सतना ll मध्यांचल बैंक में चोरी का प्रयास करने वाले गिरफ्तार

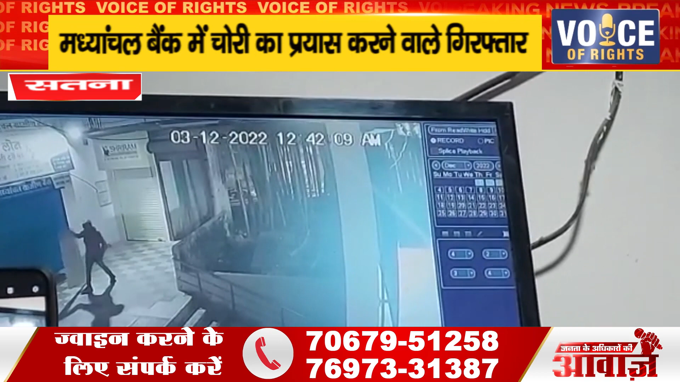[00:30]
3 दिसंबर की दर्मियानी रात मध्यांचल बैंक मघुसकर चोरी करने की कोशिश की गई थी आरोपियों ने गैस कटर की मदद से यहां